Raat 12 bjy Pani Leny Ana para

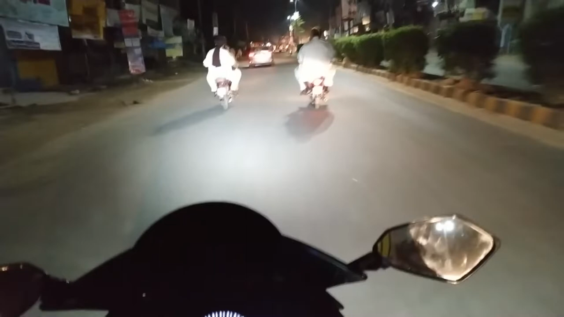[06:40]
आज रश कुछ ज्यादा ही है आज रश ना कुछ ज्यादा ही है।
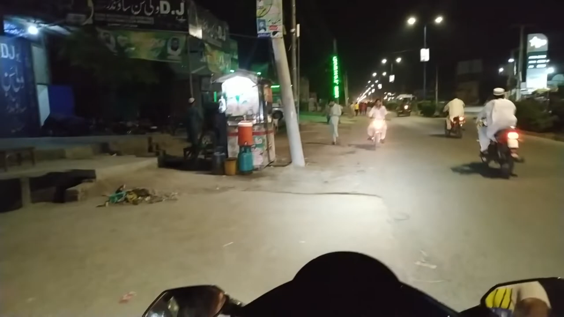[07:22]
अभी मलक साहब ने जहाँ से कोई चीज़ ले रही है तो वो लेते हैं फिर चलते हैं आगे हमारा अड्डा है चाय वाला तो वहाँ पे जाके चाय पीते हैं। तो आज है ना यार रौनक जो है काफ़ी ज़्यादा है आवाम सड़कों
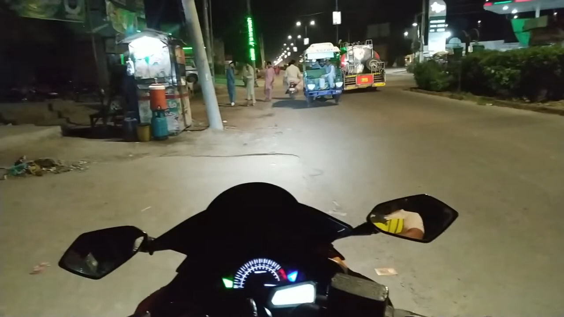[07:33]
सड़कों पे तो कल वैसे ही छुट्टी हो गया तो इसलिए वो निकले हुए हैं तो काफ़ी ज़्यादा ना रौनक लगी हुई है दुकान वाले देख हंस रहे यार कैमरा लगाया